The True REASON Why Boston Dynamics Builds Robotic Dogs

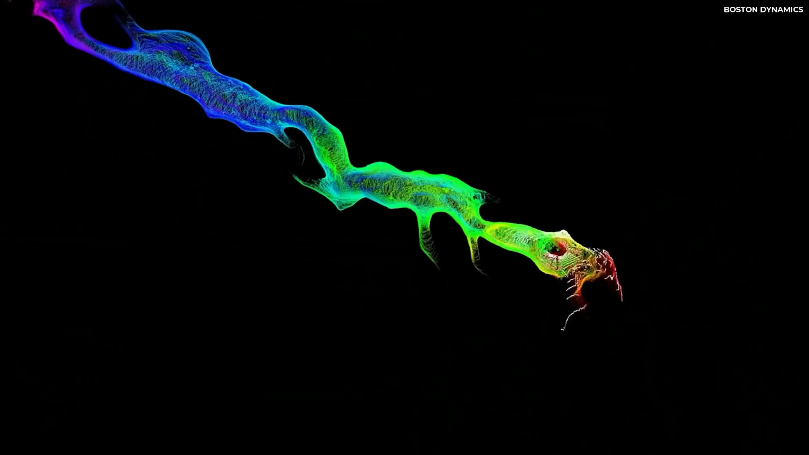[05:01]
Another new and very useful technology has been integrated into Spot, which is called LiDAR, Light Detection and Ranging Technology.